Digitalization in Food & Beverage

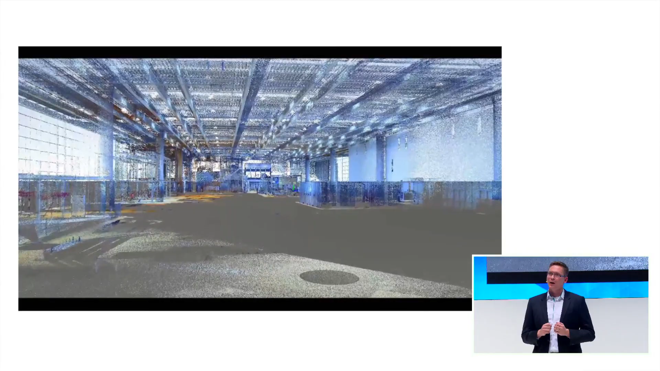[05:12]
And with the technology of our partner from Bentley Systems, we can scan the existing plants and the equipment and
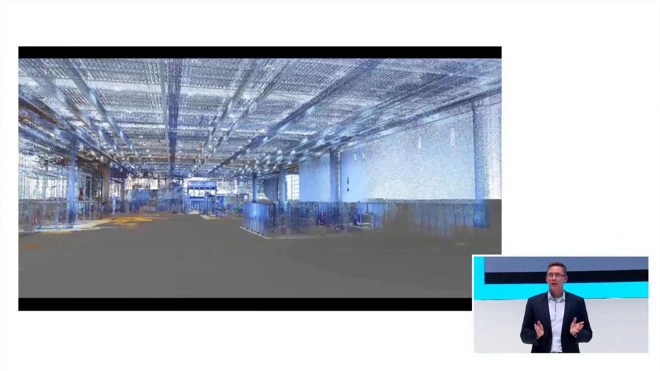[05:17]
use this data from the scanner to create a digital twin of the plant and the equipment.
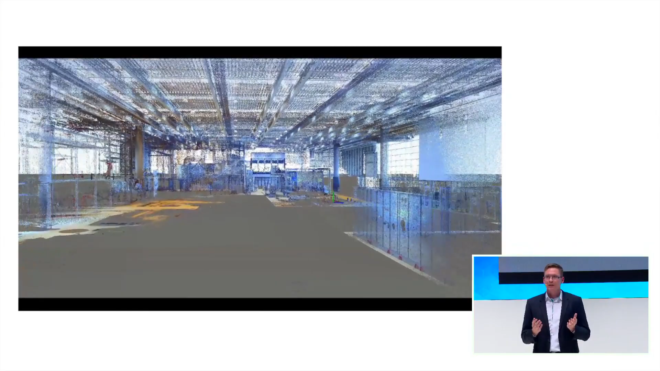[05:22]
And this digital twin can then be used in our simulation tools.